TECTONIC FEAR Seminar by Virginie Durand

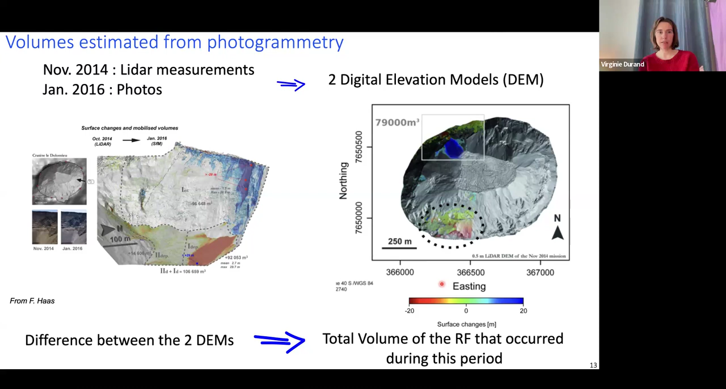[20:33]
And so here is the results using photogrammetry. So we had two campaigns of measurements, one in 2014 using a LiDAR and one in 2016 using some photography. So this is done with German collaborators. They were the experts for that. So they used these two digital elevation models that were obtained by the different measurements. And the difference between these two digital elevation models gives the total volume of the rockfalls that occurred during this period.
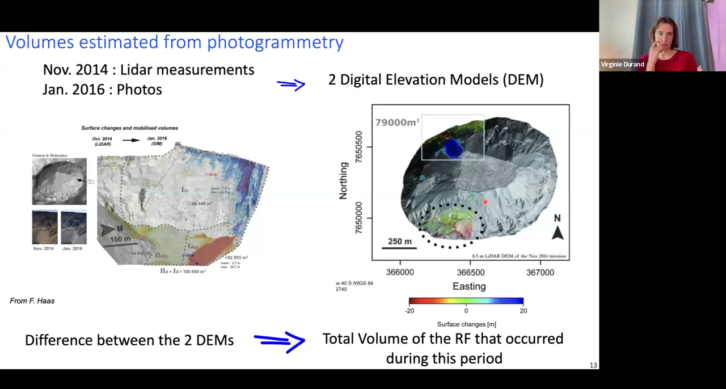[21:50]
So the warm colors are the missing materials and the blue colors represent the deposits. And from this difference between the two DEMs that they estimate the total volume that fell during the two years in between the measurements, that is of the order of 79 cubic meters.